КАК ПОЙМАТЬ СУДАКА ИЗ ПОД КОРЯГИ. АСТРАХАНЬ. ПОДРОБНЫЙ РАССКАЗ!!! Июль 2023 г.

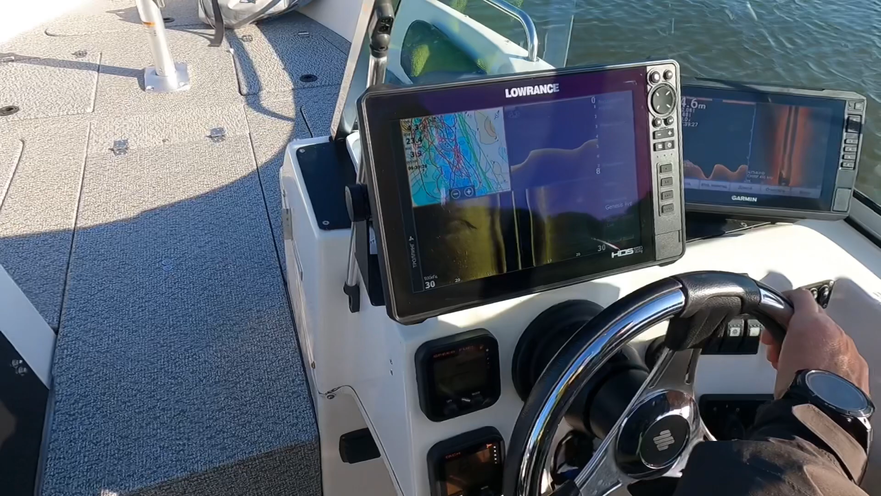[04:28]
выставляется конкретно под корягу то есть либо корягу мат наставляем подальше метров
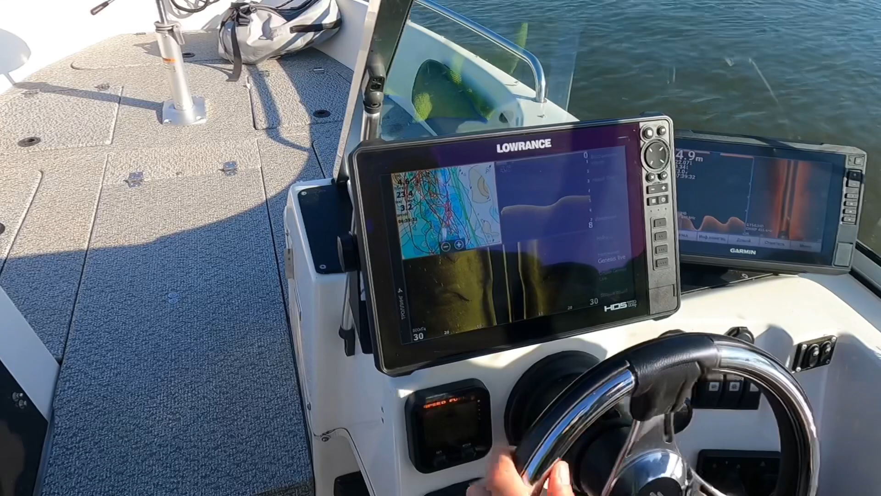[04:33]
двадцати вот тут сумма судаков но видно как они стоят такое небольшое скопление
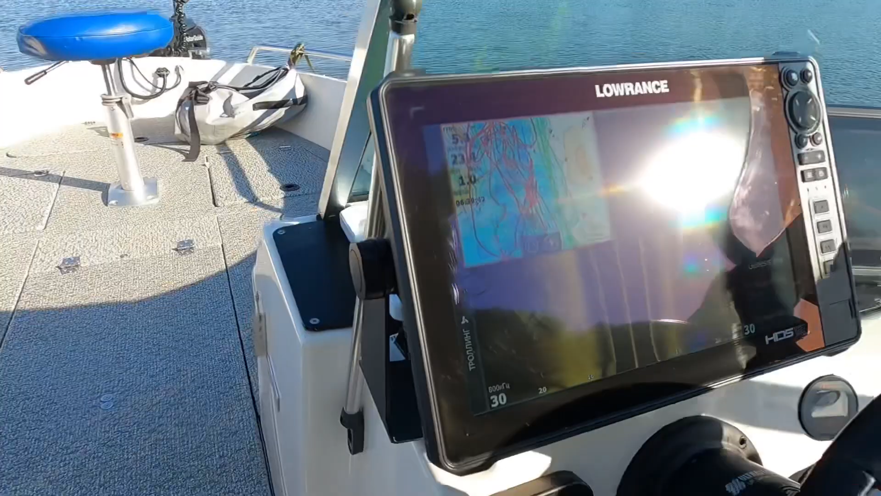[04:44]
в этом и даунска не вот она коряжка
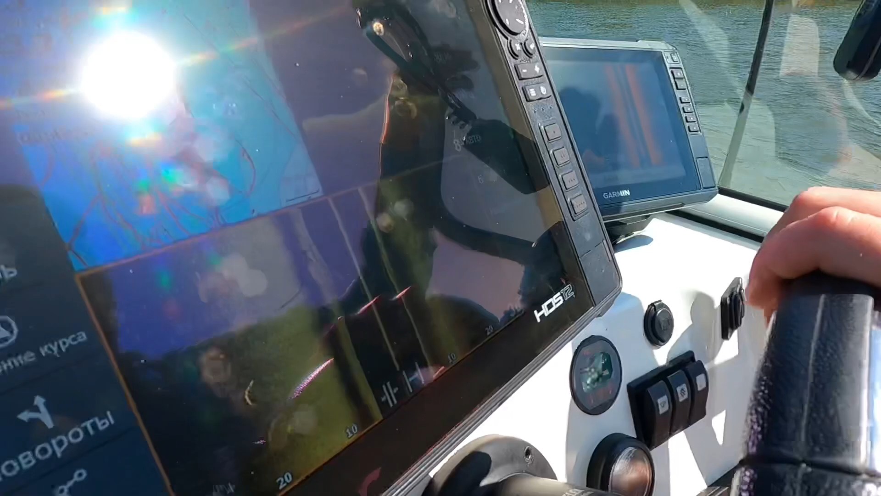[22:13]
нам не обвести да это верт я захожу на нее вот и елли
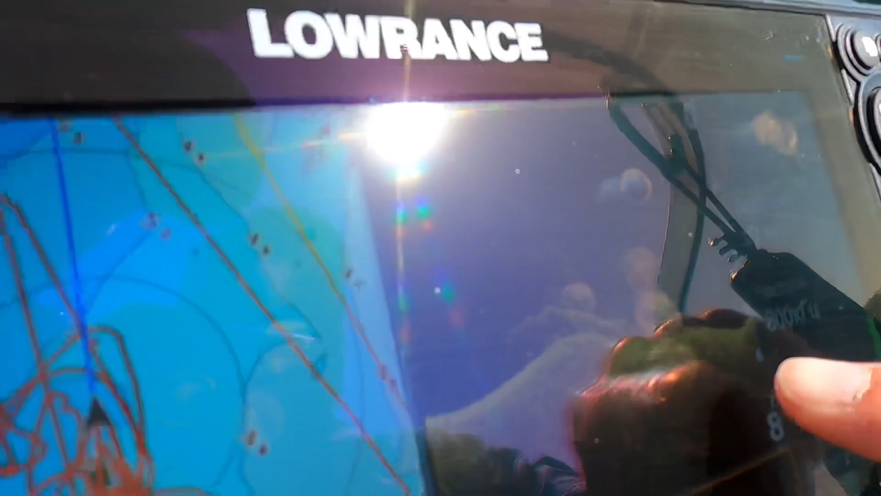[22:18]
полки нифигасе какая она красавица ну да
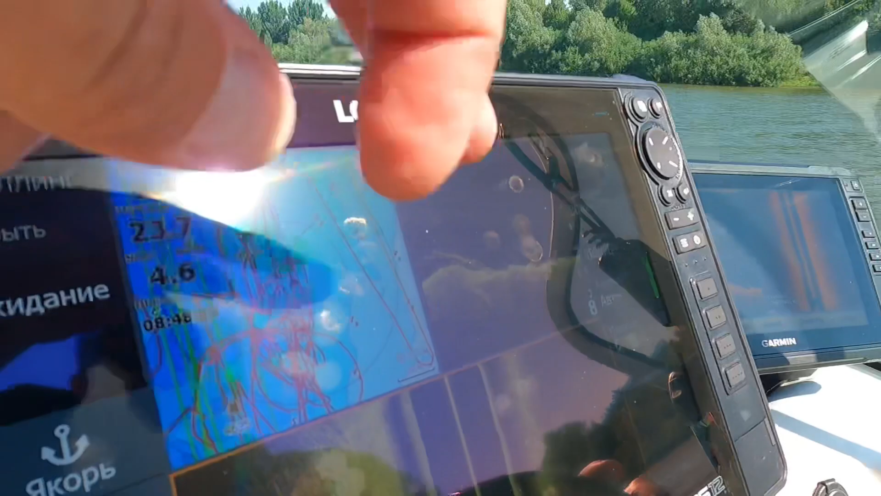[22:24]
эту как обвести это вообще они в саре 1 2 3 только сбоку и обловить кусты
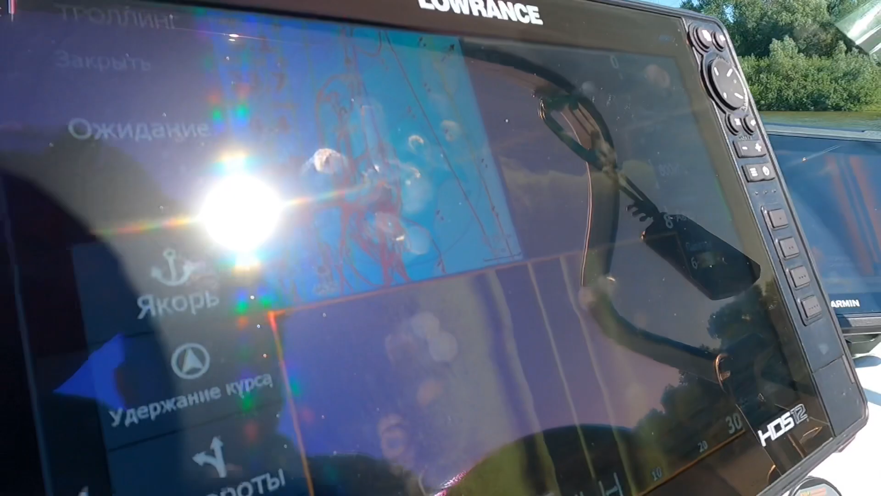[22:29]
с одного боку даже менее обвести на вот эти зажатой мы все-таки вот на этот
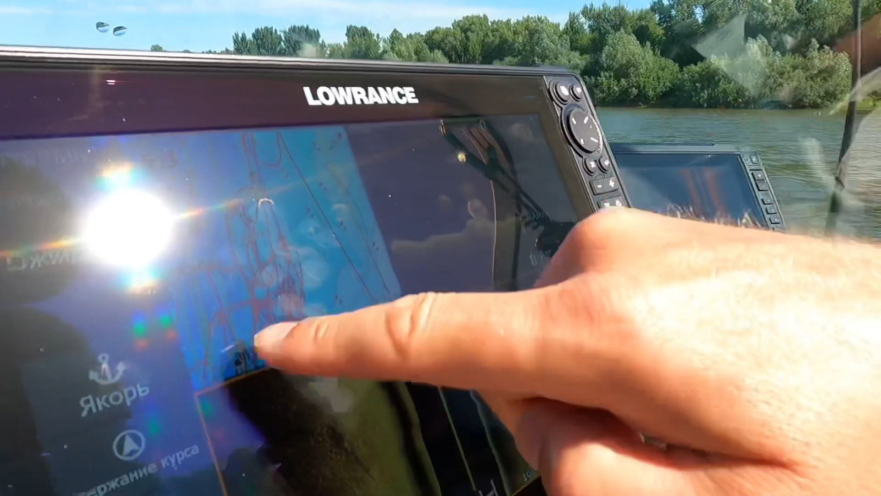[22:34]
встанем он она тоже в том показывает смотри как там помедленно чуть-чуть тут сжата
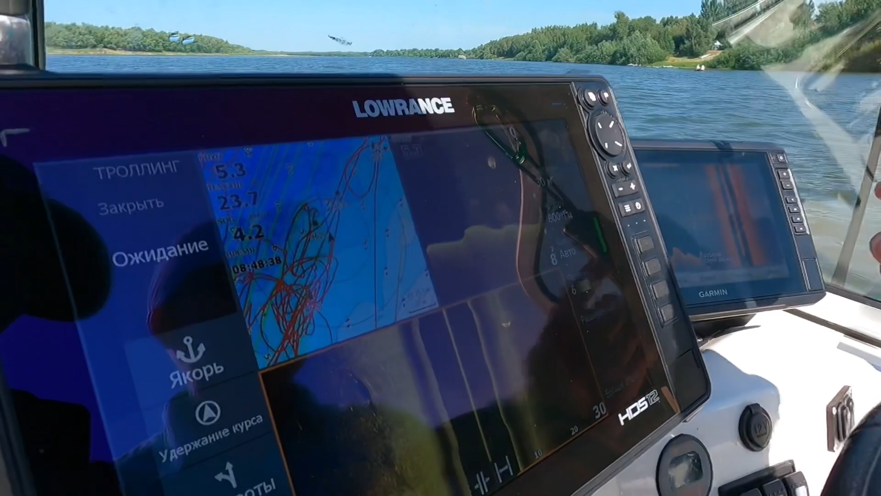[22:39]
она так тонны быстрее ну давай давай мы все таки вот на ту корягу
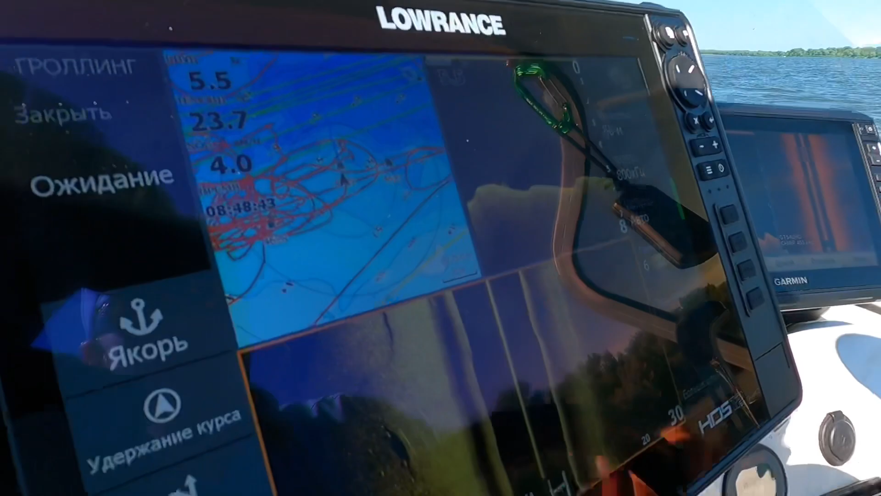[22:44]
но на которую мы обводим добро да хорошо
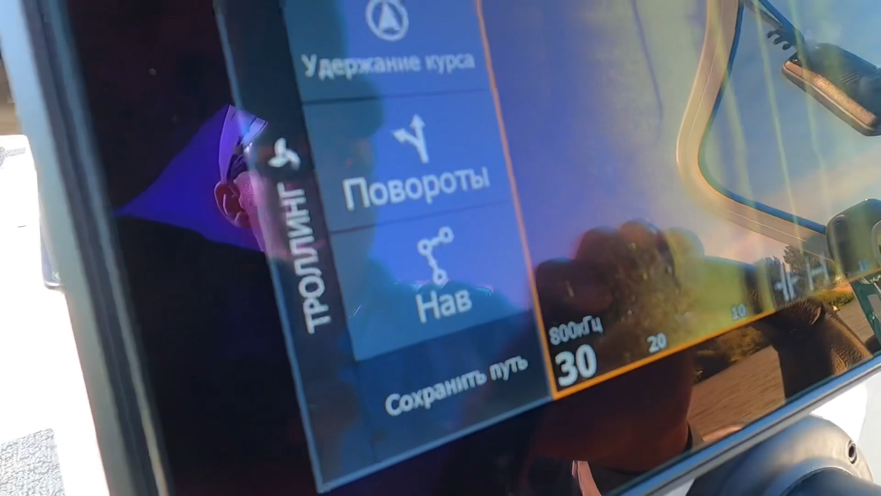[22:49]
потому что там стояла несколько так ты поставь
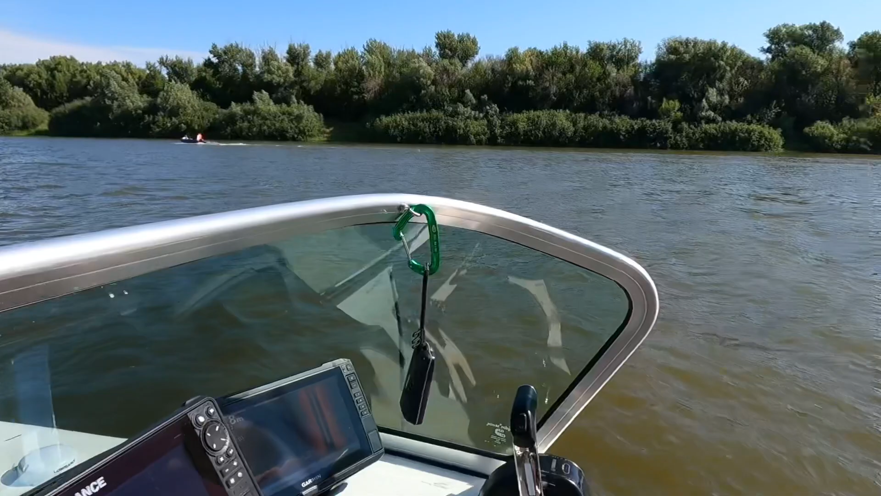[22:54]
меня тогда на точку и половину и паре
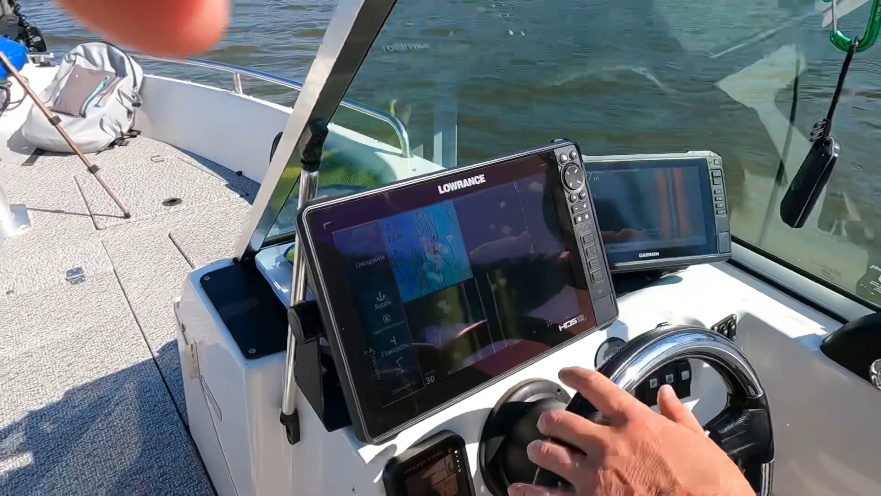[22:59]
покажение как она как я вижу дубинка полотенка ты
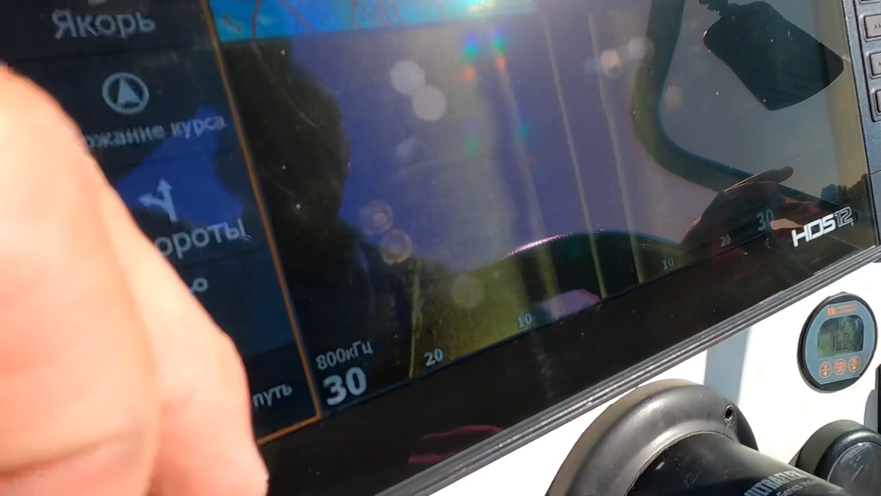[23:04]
красиво да да да отмечена отмечена
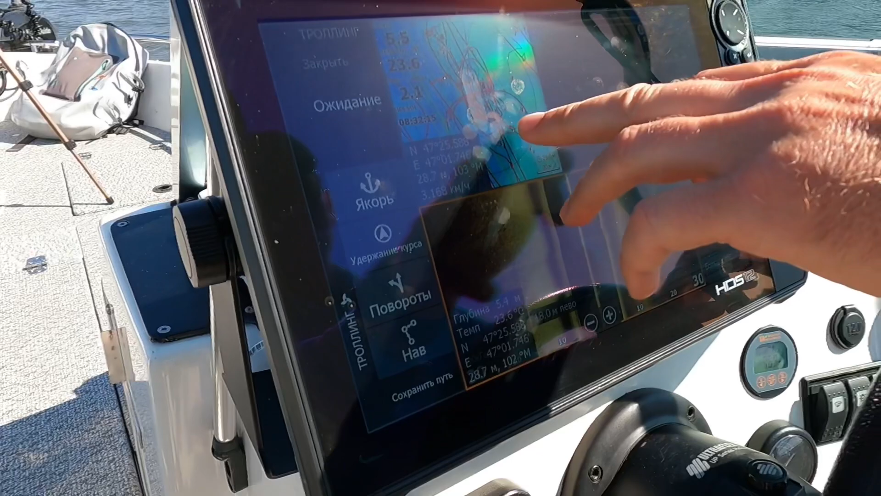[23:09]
длинная на длинные дубины вот она то очень интересно за